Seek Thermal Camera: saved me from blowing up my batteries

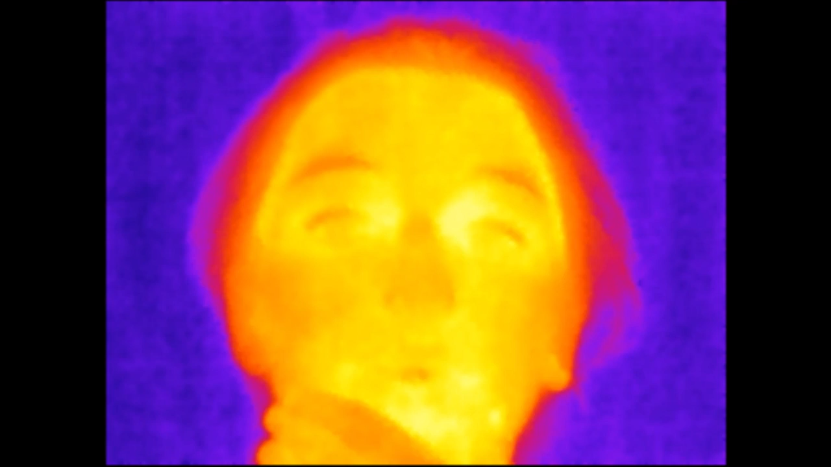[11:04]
kind of draw on yourself if your hands are cold but my hands are pretty much equalized with the temperature because it's actually a nice temperature in here you can obviously tell how the heat dissipates through my hair i have pretty long hair you can see that pretty well i hope now if you open your mouth and you really can't see a whole lot it actually gets a little brighter because it's hotter inside there but now if you breathe in